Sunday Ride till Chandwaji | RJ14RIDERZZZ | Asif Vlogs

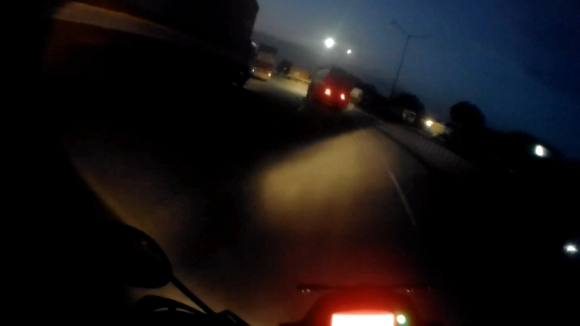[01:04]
ये देखो कैसे टर्न हो रहा है, ट्रक ट्रक तो दिख ही रहा होगा, इसकी टर्न लाइट दिख रही होगी। ये देखो बिल्कुल सी टाइप का टर्न है और यहाँ ये टर्न करने का इतना मजा आता ना भाई, सब बता रहा हूँ।